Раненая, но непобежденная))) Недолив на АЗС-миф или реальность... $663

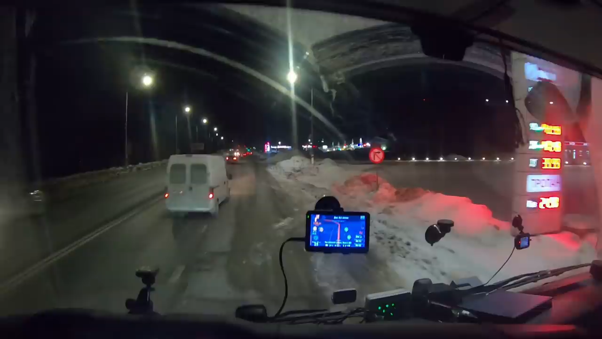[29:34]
Вот там, а ну вот здесь вот сейчас заедем сюда, где эти кафайки, люди стоят, что там почищено, не почищено. Я же стрёмно заезжать куда-то, надо же заезжать так, чтобы потом смочь отсюда выехать. Зайди и убеди, самые низкие цены, о как, вроде бы здесь все так это нормально.